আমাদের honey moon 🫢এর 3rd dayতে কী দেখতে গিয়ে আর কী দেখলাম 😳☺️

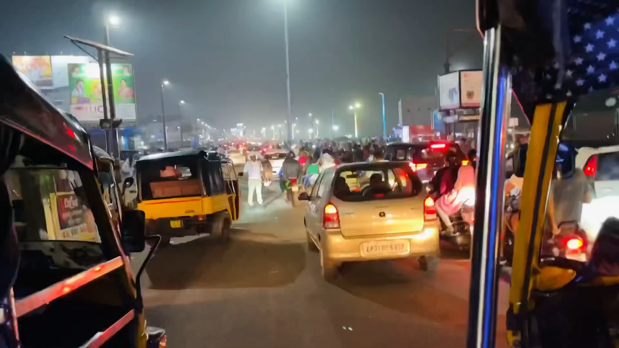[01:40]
রাস্তাঘাটে এত জ্যাম ছিল, এত জ্যাম ছিল, দেখো তোমরা দেখলে বুঝতে পারবে আমরা কতটা ঘুরে ঘুরে গেছি, আমাদের এখানে কতটা টাইম ওয়েস্ট হয়েছে।